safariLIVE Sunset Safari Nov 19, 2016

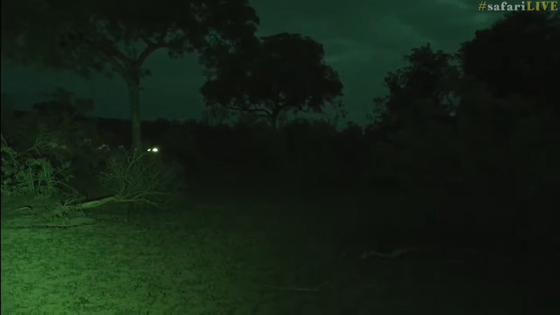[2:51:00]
Oh, isn't this exciting? She's a bit far from infrared lights, but we can't move. She's right next, she's going for the Inyala, just keep on the Inyala. She's right behind the Inyala, just come a bit wider, VM. Just slow down, in a bit, she's going to pop out. I think, let's just stay with the Inyala. So if you can see Yorsa's lights, she's near that marula tree. It was the last place I saw her jogging to.
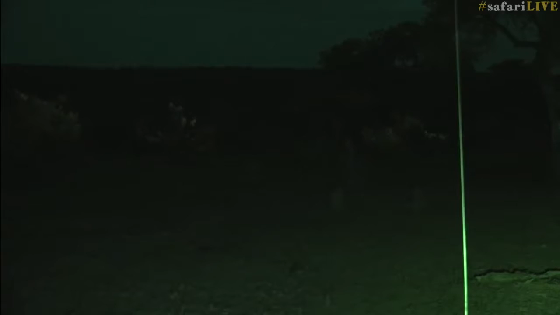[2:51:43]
Now, there's always a lot of general game around Inga's. And I think it'd be wonderful if she made a kill here. Because it means I could maybe even watch her from my bed. I've lost sight of her, but as you know, we're not going to use spotlights. We're going to stick with the infrared. Now, I almost half expect her to pop out just over here somewhere.
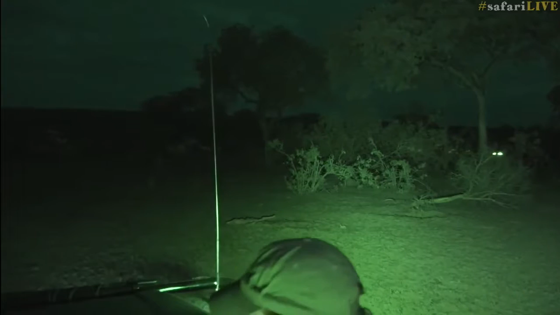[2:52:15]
Standing by yours. A negative, last place I saw her was directly between us, near that bush there. Okay, we can just make her out. As she popped out exactly where I expected. There she is. You can just see that movement. And that Inyala is... I can't see the Inyala anymore.
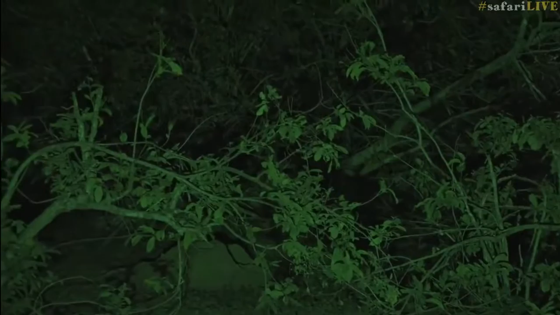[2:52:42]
But there's a bit of open ground between them, which could make it quite difficult. I'm not sure whether it's Karula. I don't know. We haven't obviously had a good look at this leopard yet. You still got any sights of her, VM? I'm just gonna put us into neutral and roll past the one bush so we can see.
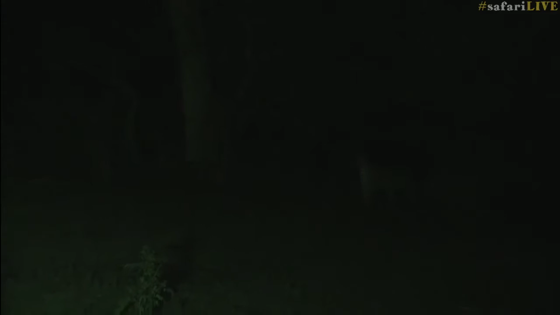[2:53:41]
I'm not gonna put my light on her just yet because I haven't heard any alarm calls. So the Nyala and Impala are not aware she... Is it she? It looks like Karula. Of course, with this type of light, it's quite difficult. But just judging from the size, well, it's a female, but I think it's Karula. What do you think, Vim? Yes, Karula, the Queen of Juma.
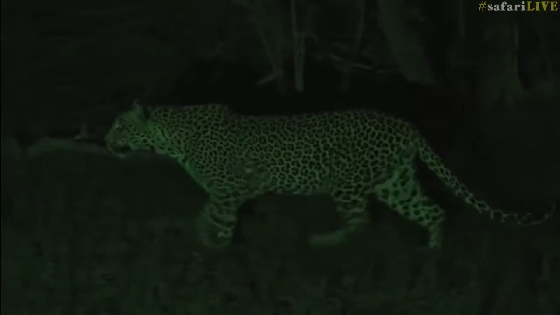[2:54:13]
Well, Cataday has definitely delivered today. And she's done exactly what I said I hoped she would do. And that is head north, not south, in her hunt.
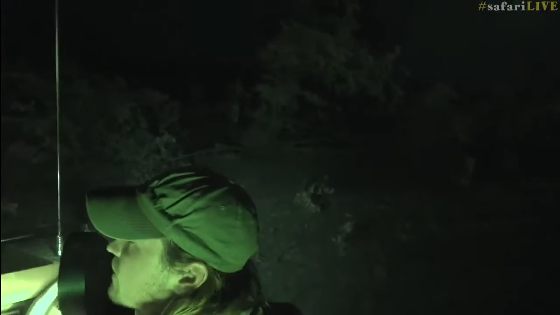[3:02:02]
They're right out in the open. Vim, just there, quickly. What's that?
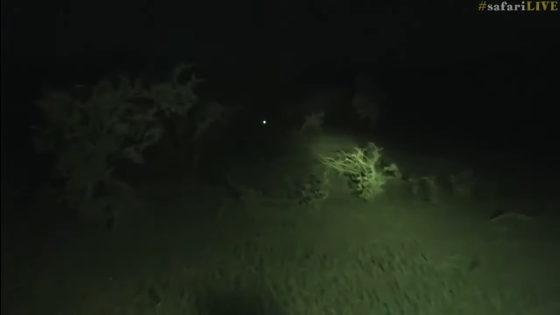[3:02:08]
That looks like a honey badger. Sorry. I'm going on that side. Oh, it's gone. It's there. Was it a white-tailed mongoose? It's a genet. It's a little genet. Very far away. He's standing up.